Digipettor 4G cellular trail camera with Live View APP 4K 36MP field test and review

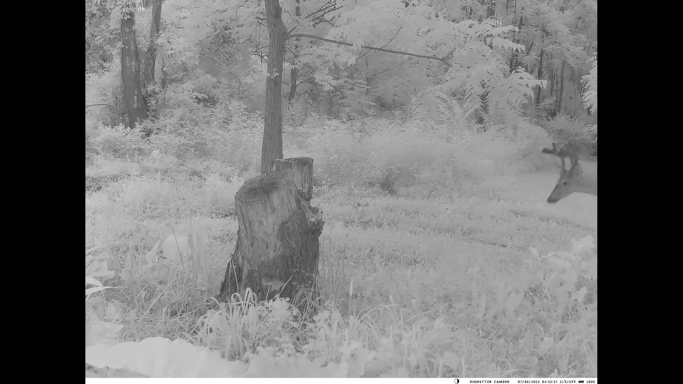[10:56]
The camera would send me the notification that there was activity you could go through and look at the cloud service on the app and see the photos and videos listed there broken down into different days and different months.
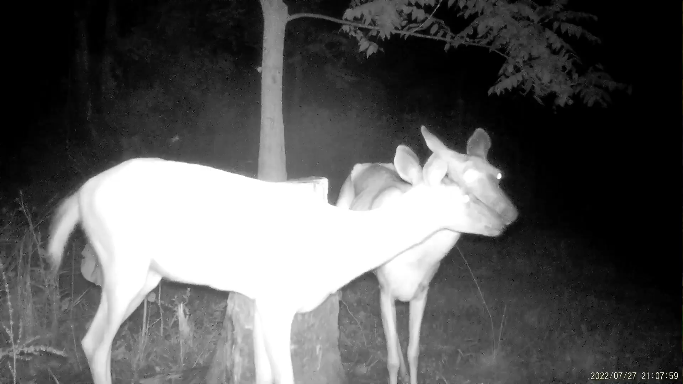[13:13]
that solar panel will not keep after with this camera if you have it set to immediate transfer and what I mean by that is in the app you get to choose when it takes a photo or video how quickly it sends it to the app.